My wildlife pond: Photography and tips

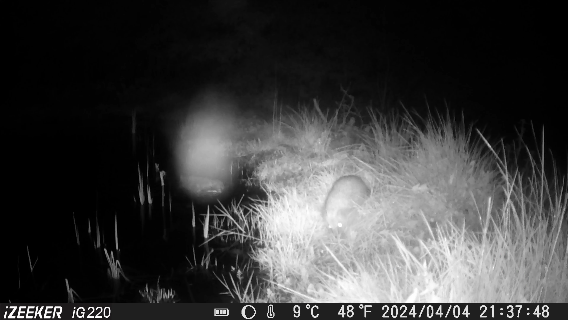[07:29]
And I think it has some really great features that I actually haven't seen in many other cameras like it.
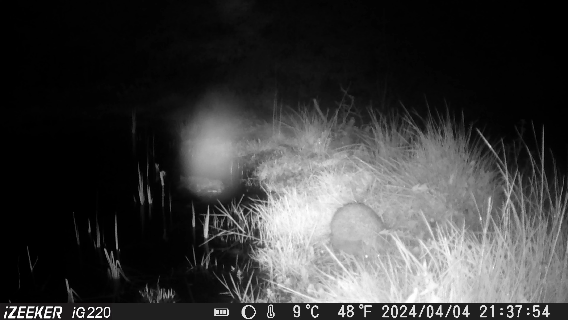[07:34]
Whilst most trail cameras open with the camera on the
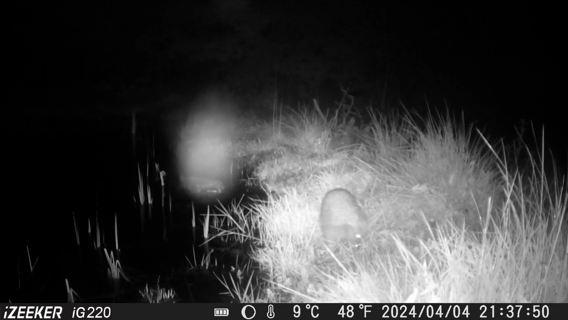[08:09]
I had it set up here on this makeshift stand that I created which I placed so that the trail camera can constantly watch over my pond.